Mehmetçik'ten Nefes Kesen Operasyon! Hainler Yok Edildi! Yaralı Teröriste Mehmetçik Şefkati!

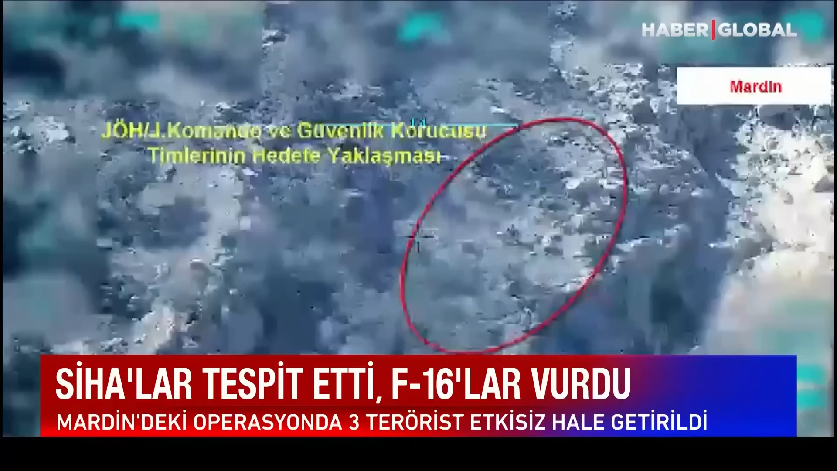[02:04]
Operasyon için sokağa çıkma yasağı ilan edildi. Havada İHA'lar ve atak helikopteri karadan komandolar teröristleri adım adım izledi. Teröristlerin yerleri belirlenince F-16'lar devreye girdi.
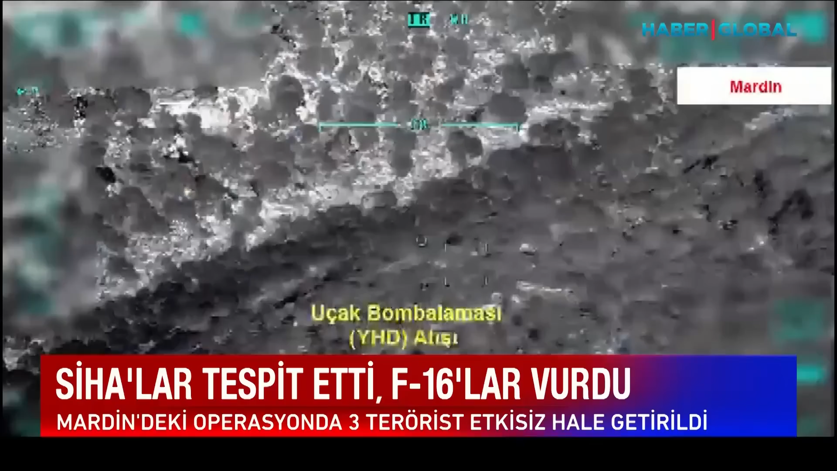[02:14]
O noktalar ateş altına alındı.
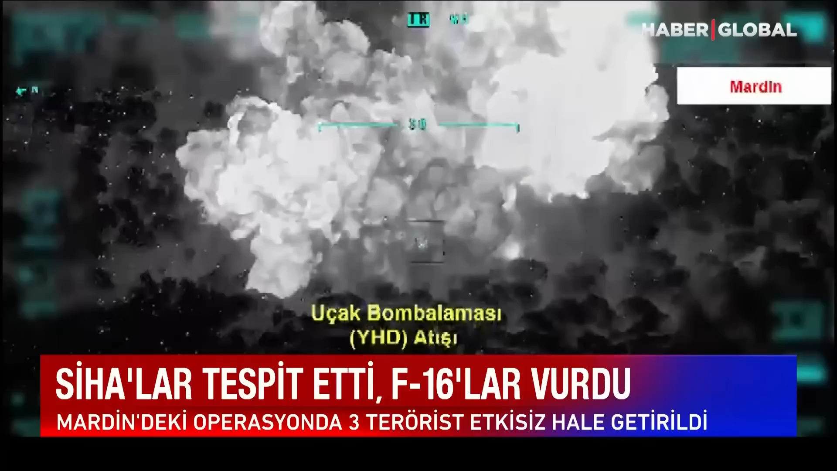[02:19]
Operasyonda 3 terörist silahlarıyla birlikte etkisiz hale getirildi. İçişleri Bakanı Ali Yerlikay'a operasyona katılan askerleri kutladı.